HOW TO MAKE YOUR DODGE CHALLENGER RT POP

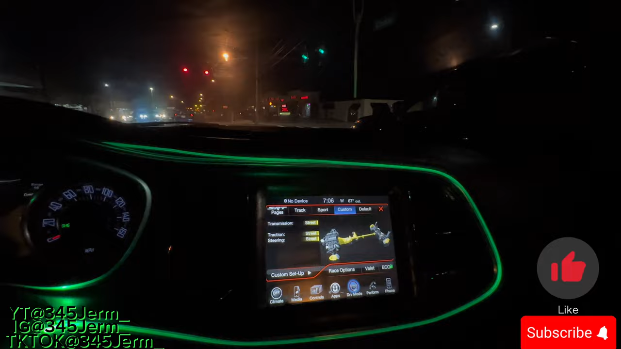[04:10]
Go to street mode So y'all the difference from You know eco power saving mode And then the difference for street mode for the exhaust
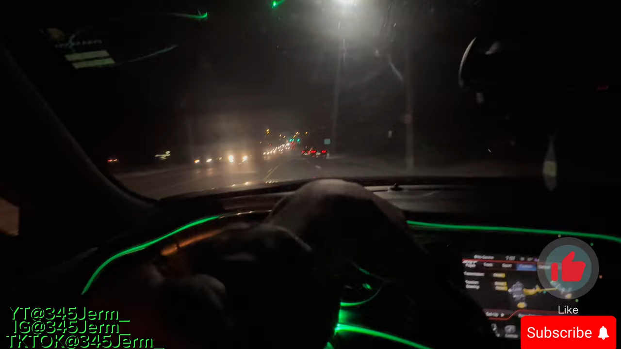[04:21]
All right, man, so like I said y'all be in street mode real quick Let me turn back on the performance pages for y'all real quick. Hold on So I can watch my screen and my rpms instead of watching it from here It'll be a little bit easier
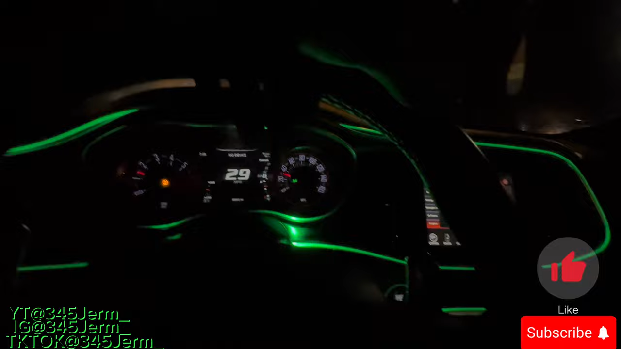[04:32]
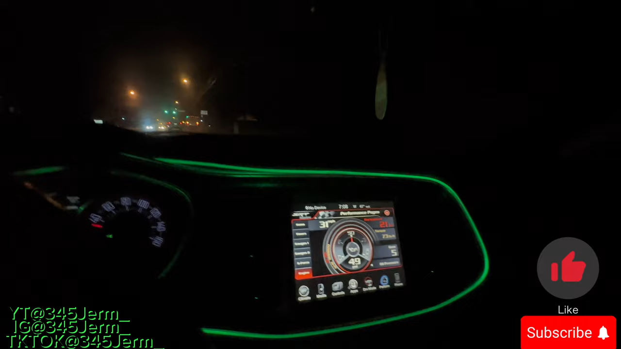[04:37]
But yeah, so i'm about to give you all of the street mode pull real quick pop it real quick Like I said your floor didn't let off i'm gonna do it without the paddles
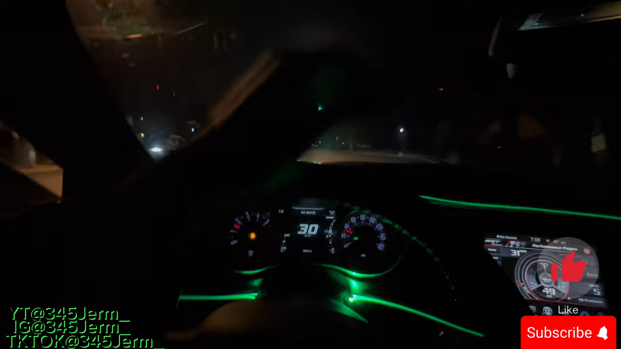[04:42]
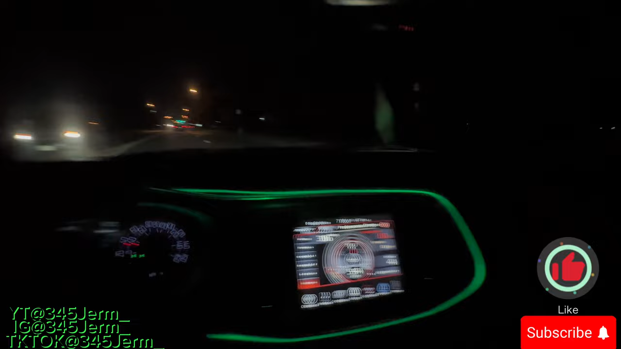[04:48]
Y'all see So i'm doing my time let it drop a little bit get up out of gear six go to gear five
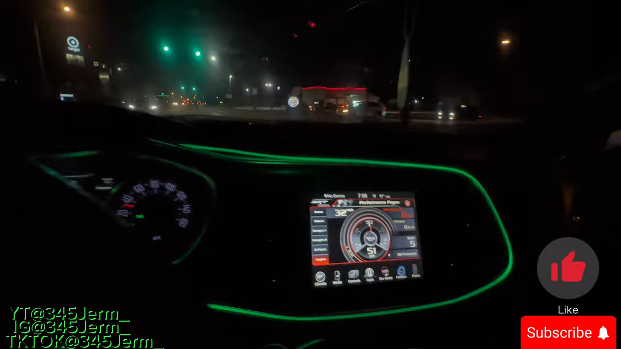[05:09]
Y'all see man Y'all hear man Made it pop three times So now as us I ain't gonna fuck away